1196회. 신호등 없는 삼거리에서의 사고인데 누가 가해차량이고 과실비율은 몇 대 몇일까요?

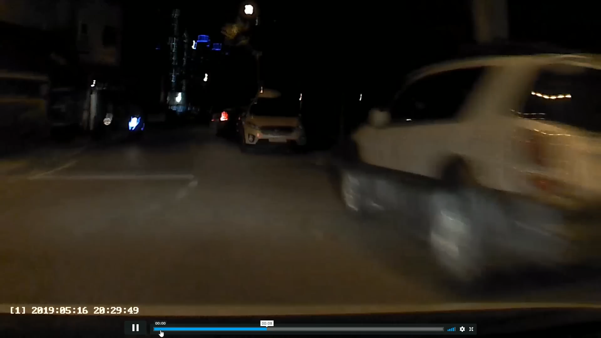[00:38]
오토바이랑은 안 부딪혔답니다. 여기서, 여기서 뭐가 튀어나온 건가요? 여기서 뭐가 튀어나와서 블록색을 이렇게 때린 건가요? 다시 한번 그것만 보시죠.
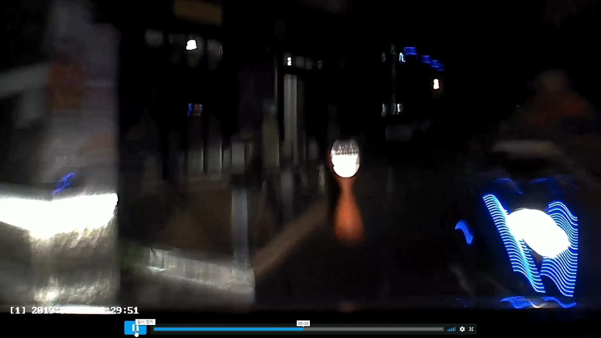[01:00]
오토바이 진짜 큰일 날 뻔했습니다, 오토바이. 오토바이 여기 계속 서 있었던 거. 아, 서 있었네요. 계속 서 있네요. 오토바이 진행이 왔으면 와, 큰일 날 뻔했네요.
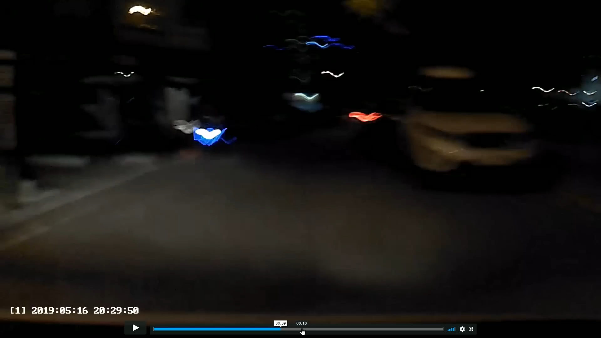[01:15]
오토바이가 성경 지명이 있었네요. 여기에서 오토바이가 계속 거기 서 있어요. 서 있는데 오다가 거기서...